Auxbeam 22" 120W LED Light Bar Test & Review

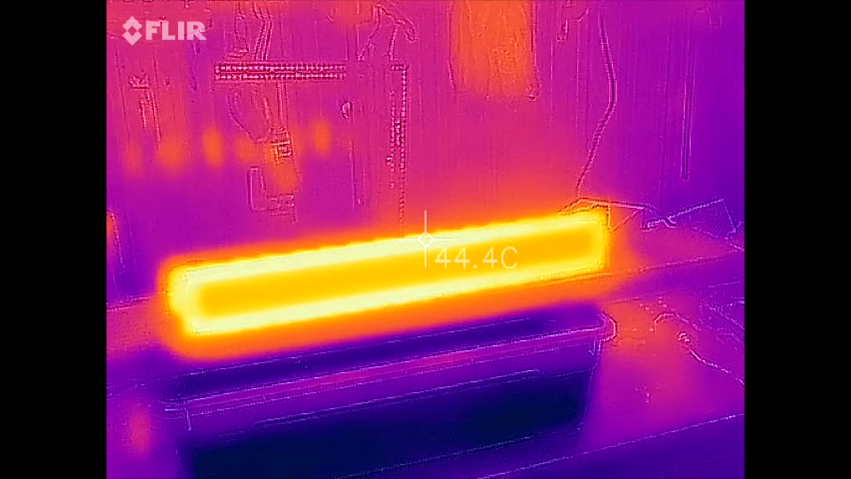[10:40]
On screen: spot 44.4°C
Alright. How hot does it get? Now the front's a little bit difficult because it's a shiny surface, so it doesn't really show you the correct temperature.
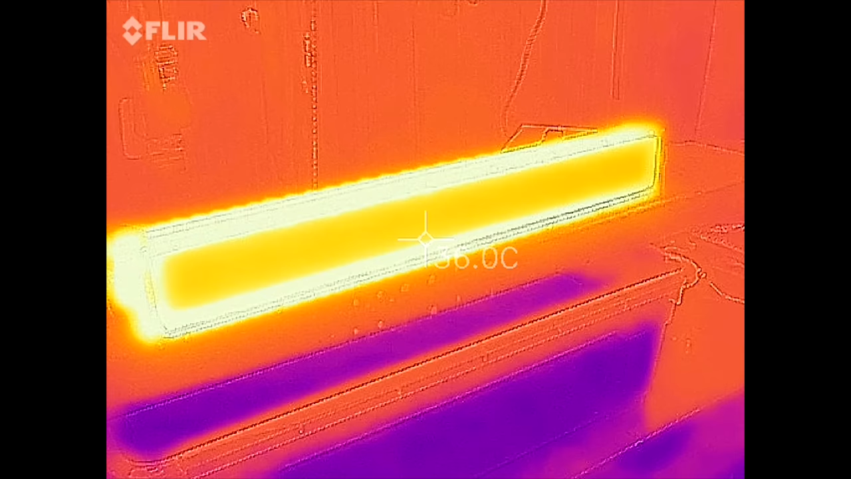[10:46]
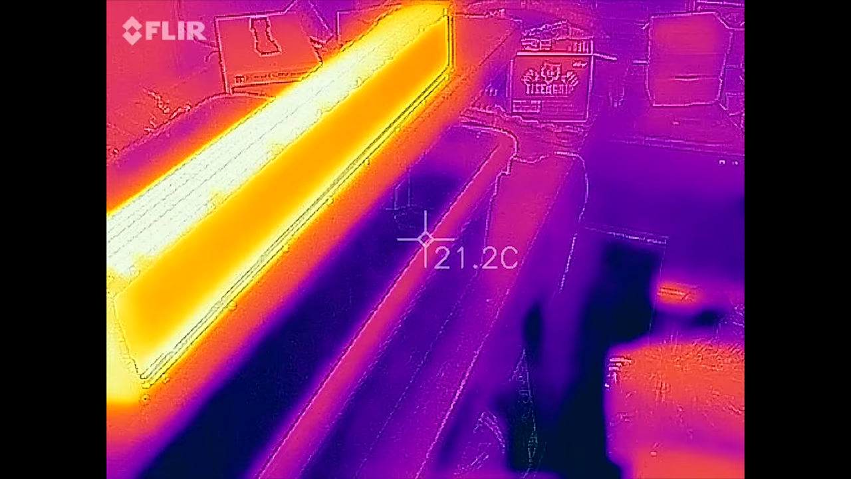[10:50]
So it's been on for, oh that's my hand, a good half hour. Excuse me. As you can see the back panel here, which is a nice matte black, so it gives us a nice good temperature.
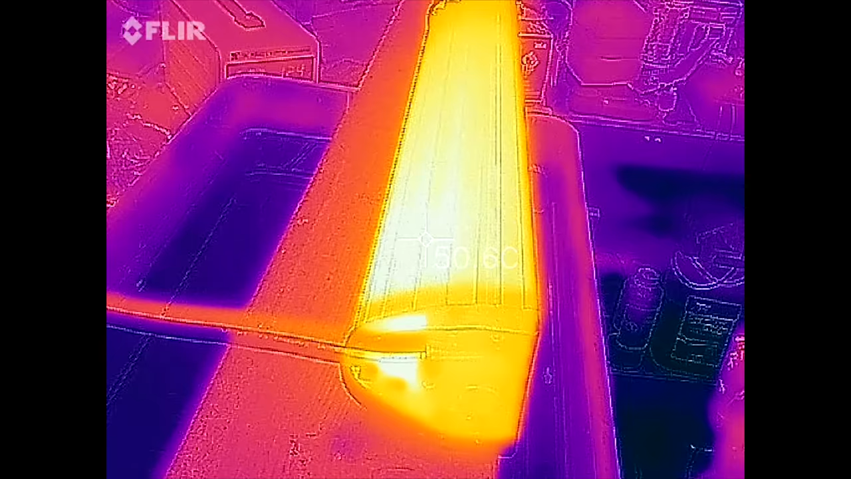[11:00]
I don't know if you can see the temperature clearly, but it's 50 odd degrees.
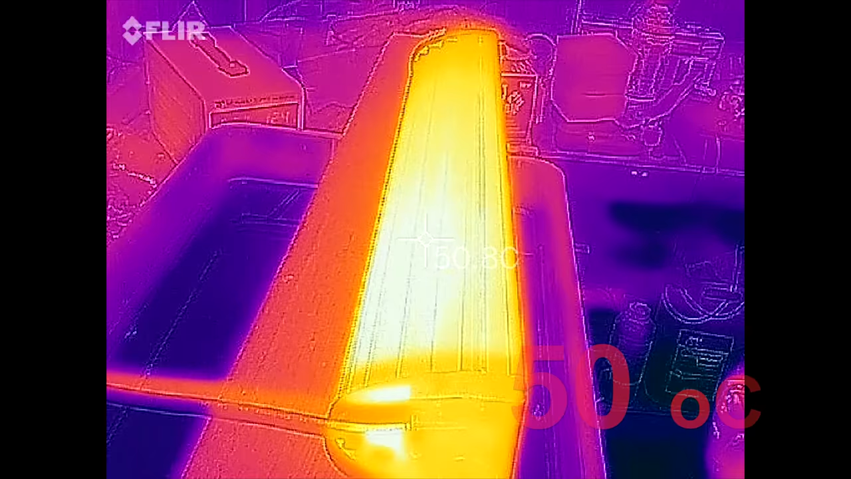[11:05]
Oh, it's hot up this end.
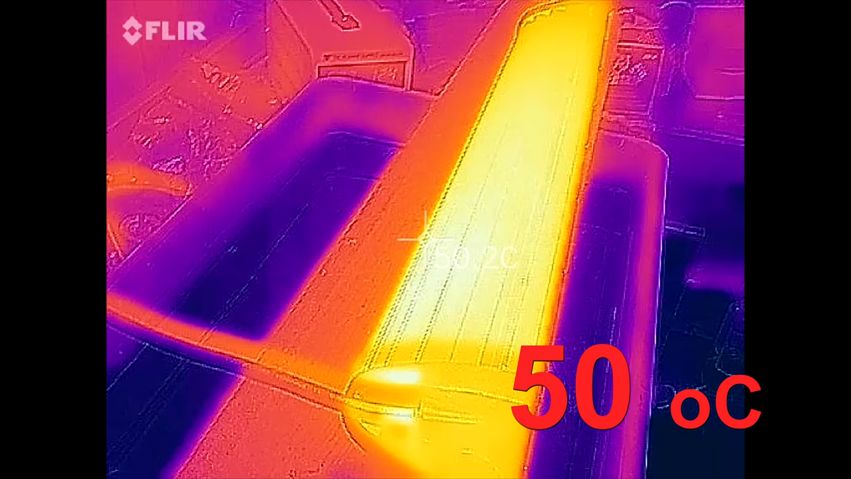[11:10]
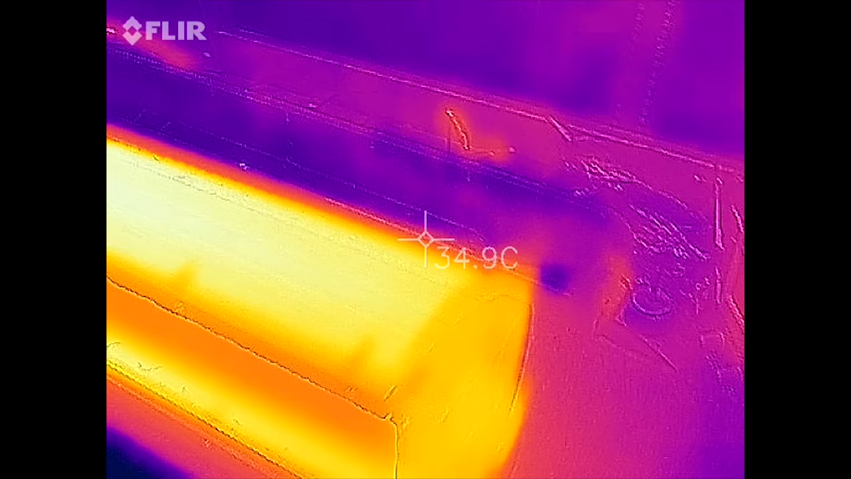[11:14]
On screen: spot 34.9°C
Oh, it's definitely hot up there.
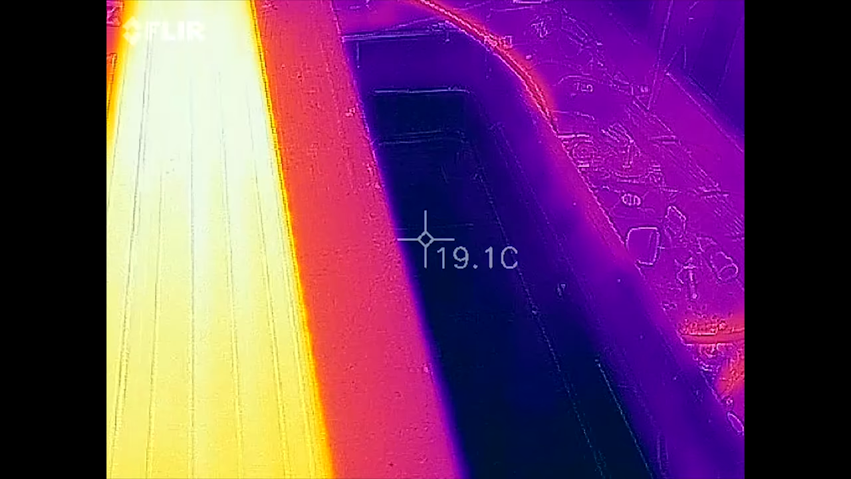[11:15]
On screen: spot 19.1°C
I'm guessing the electronics must be up there somewhere.
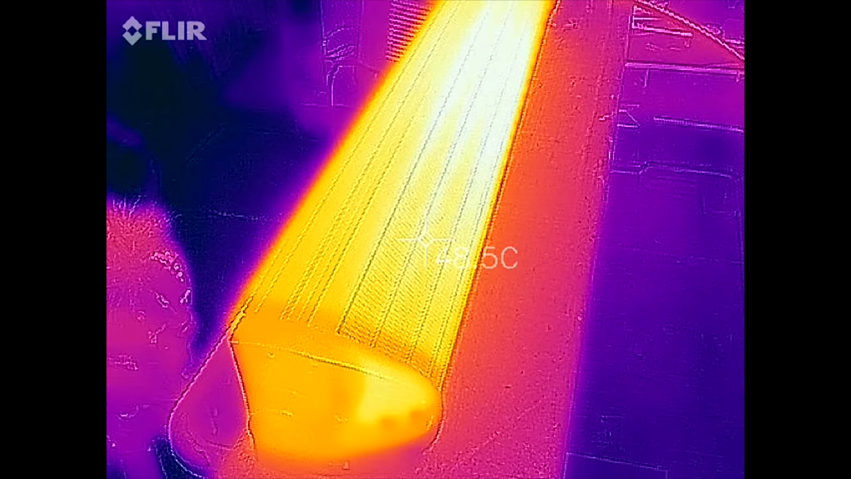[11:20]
Anyway, so it's at about 50 degrees. I haven't noticed the light output changing at any point.